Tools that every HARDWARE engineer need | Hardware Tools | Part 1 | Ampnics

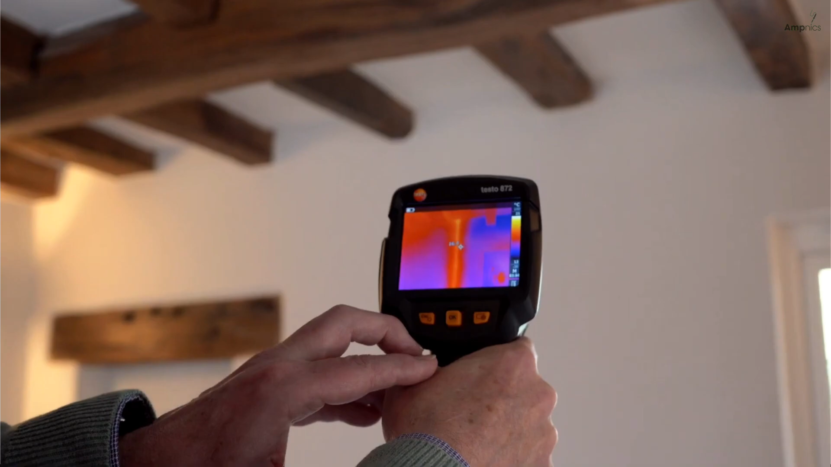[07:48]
Bonus Tools for Advanced Work Number one, Thermal Camera Thermal Camera is an imaging device that detects the infrared heat radiation and
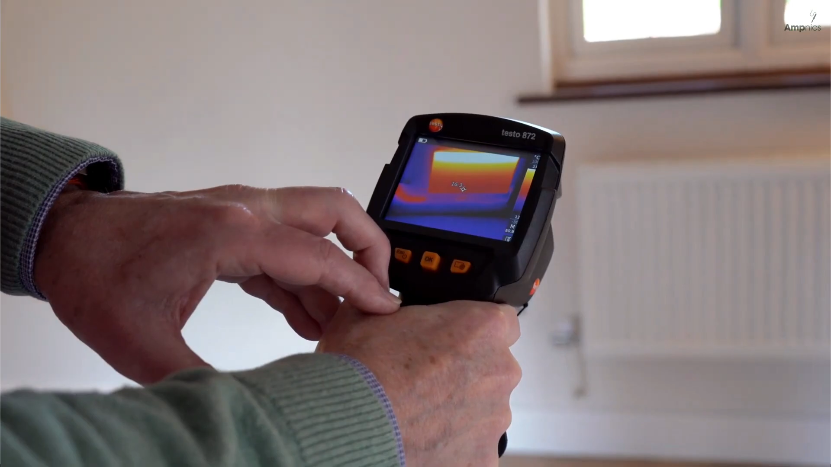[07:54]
place temperature differences as a color coded thermal image. The hardware engineer uses it for identifying overheating of the components, detecting short circuit or power hungry areas, verifying thermal management of the circuit and enclosures.